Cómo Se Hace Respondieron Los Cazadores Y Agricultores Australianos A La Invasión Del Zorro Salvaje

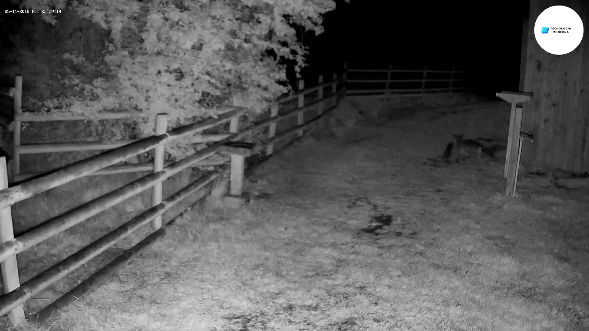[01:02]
Cuando el sol se pone, una batalla oculta se desarrolla en todas las granjas de los Estados Unidos. Los zorros rojos, ayudados por la oscuridad, lanzan ataques contra el ganado desprevenido.
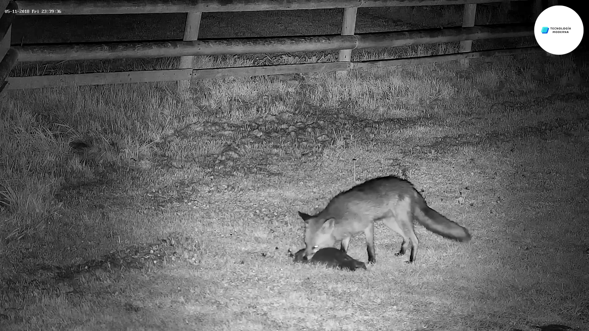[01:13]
La naturaleza de estos ataques es brutal e indiscriminada.
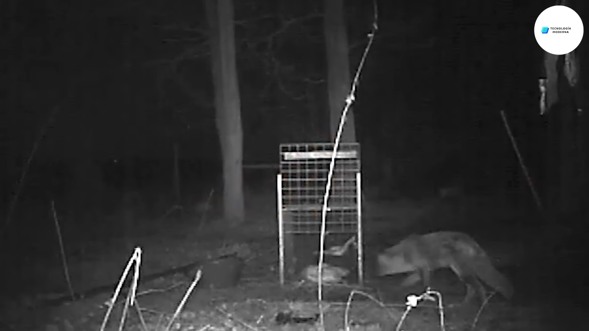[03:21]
Cuando el zorro entra en la trampa y activa el mecanismo, queda capturado de manera segura sin daño inmediato.